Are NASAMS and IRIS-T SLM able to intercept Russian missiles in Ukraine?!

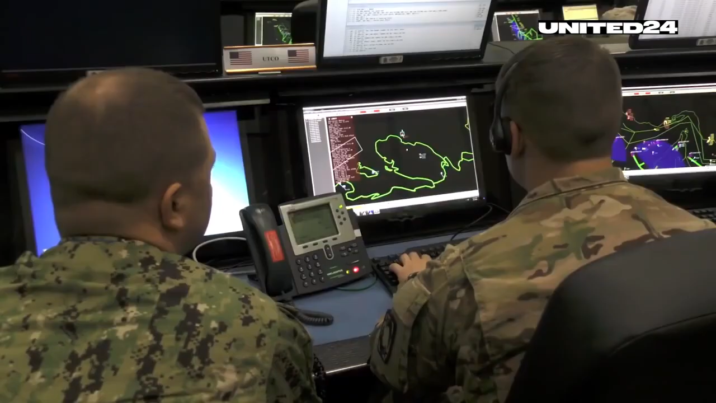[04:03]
To intercept hundreds of aerial targets,
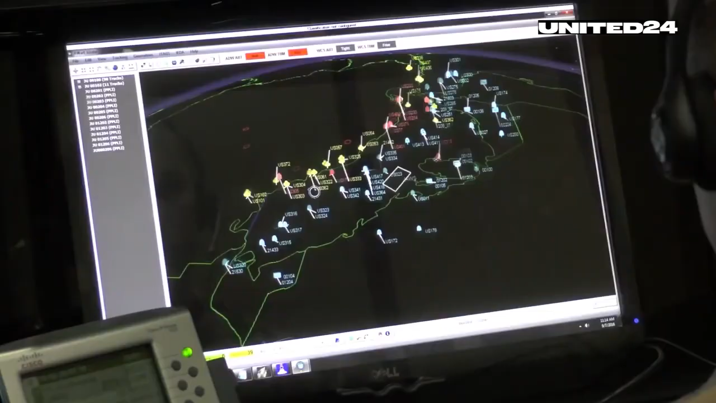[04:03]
we need systems equipped with powerful radars that constantly scan the skies to identify the missile launch.